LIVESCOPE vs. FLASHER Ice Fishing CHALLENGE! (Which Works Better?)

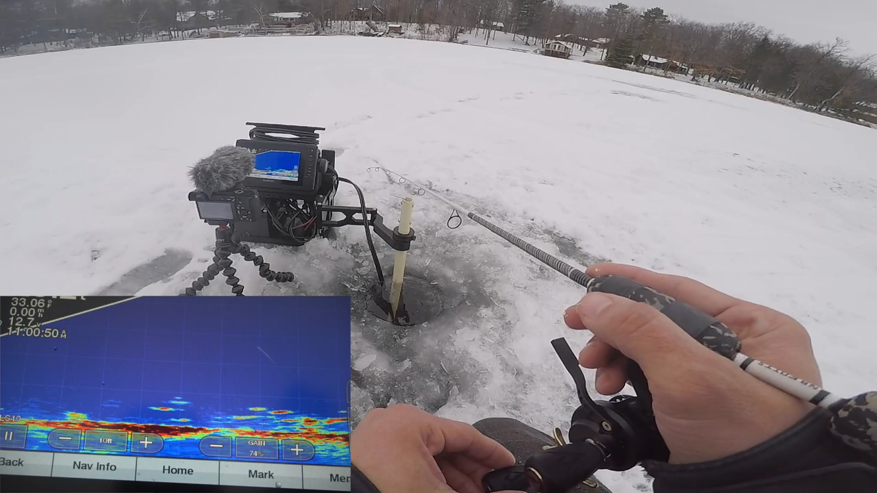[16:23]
Oh my goodness. That fish spent no time.
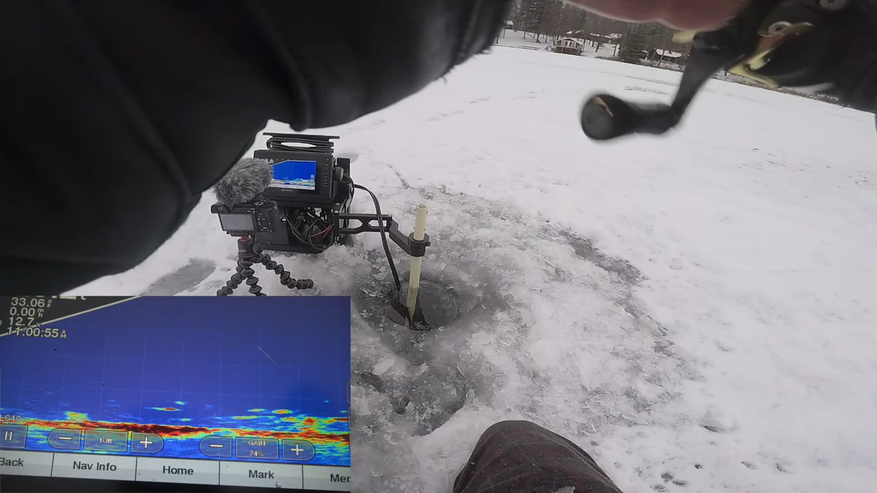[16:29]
He wanted her. Holy cow, he came zooming in from the side there. Man, all these fish are pretty much like cookie cutter sized fish.